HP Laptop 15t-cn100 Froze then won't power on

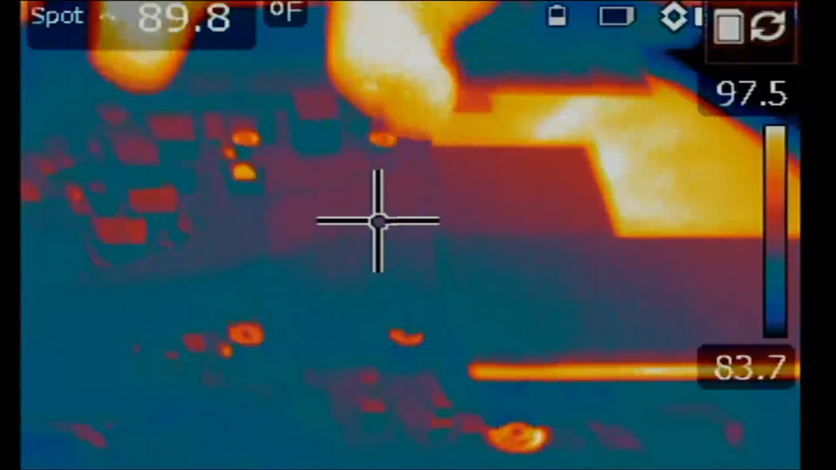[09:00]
On screen: spot 89.8°F
alright so let's inject voltage at the shorted area of the diode one two three
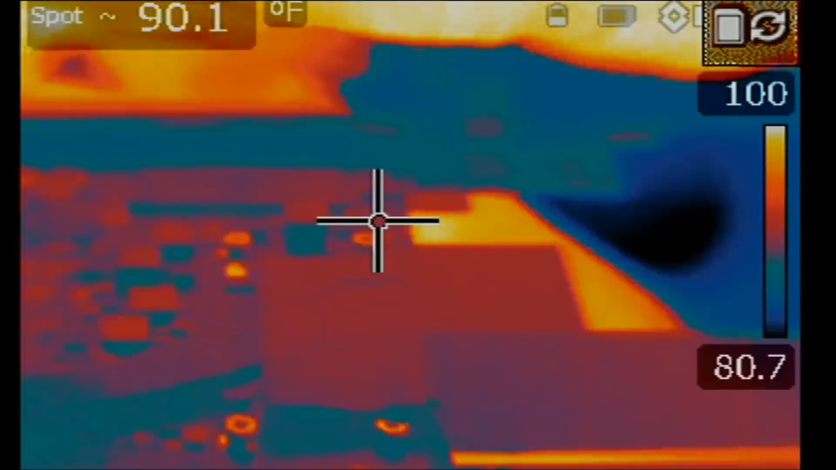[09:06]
On screen: spot 90.1°F
alright and anything getting hot
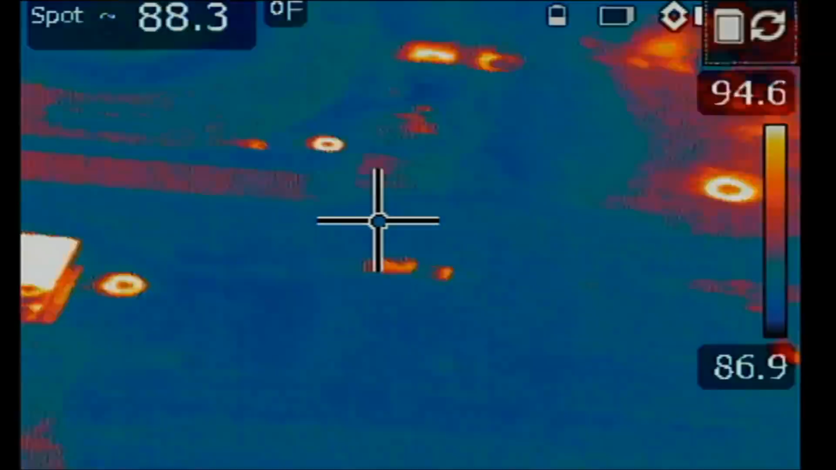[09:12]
On screen: spot 88.3°F
I do not see anything obvious on this side of the board it
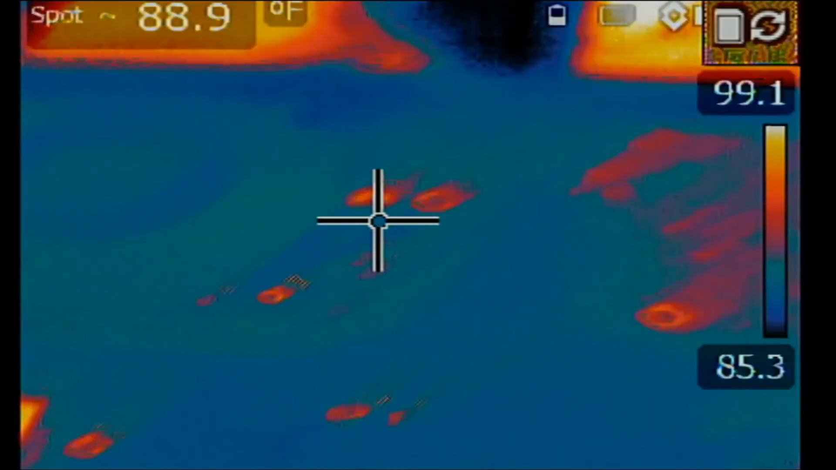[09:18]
On screen: spot 88.9°F
could be that something is getting hot on back of the board